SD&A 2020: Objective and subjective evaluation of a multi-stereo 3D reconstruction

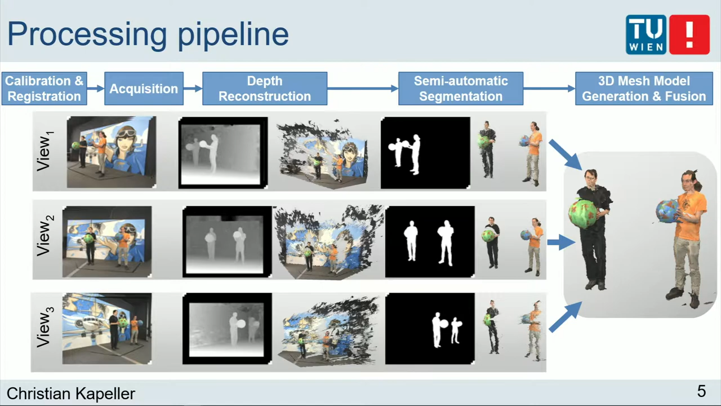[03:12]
And we then take these point clouds we will get and from the individual views and fuse them using a surface reconstruction algorithm. And this will give us our final result. So now I go into how we would evaluate our data. We are mostly interested in two aspects.